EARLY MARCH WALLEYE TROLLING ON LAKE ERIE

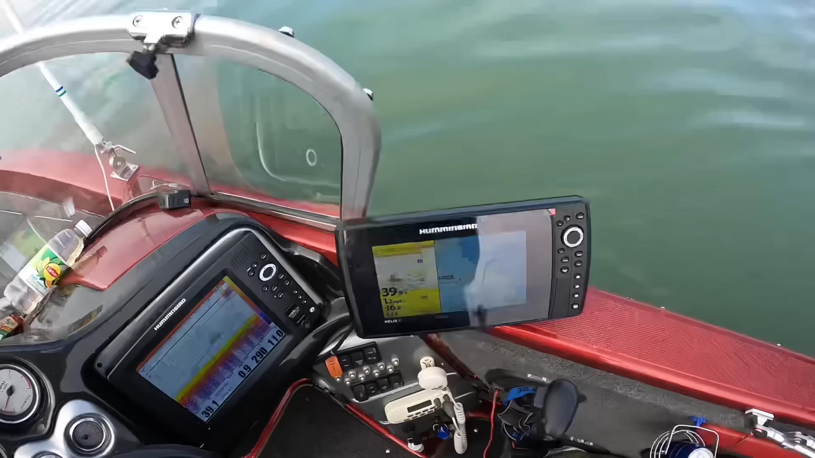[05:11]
All through here. Waypoints. Waypoints are little dots we got marked, so we're just working our way back into that little spot there.
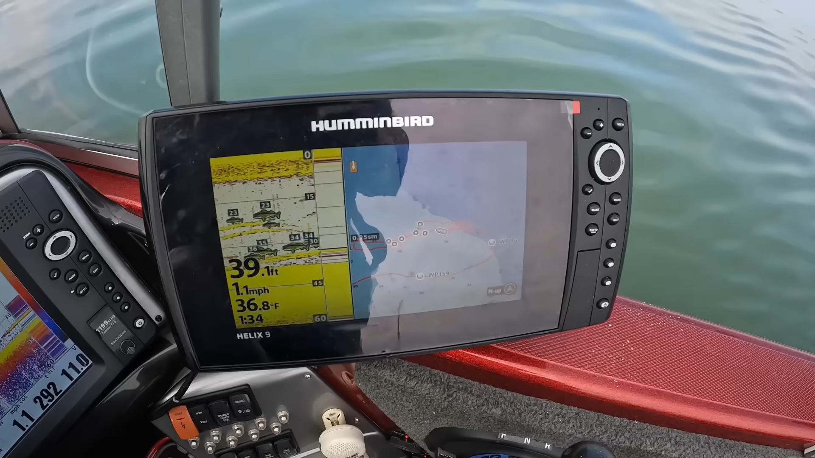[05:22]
On screen: depth 39.1 ft, water 36.8°F, speed 1.1 mph
And as soon as we hit it, we hopefully get three fish on this pass and we're done.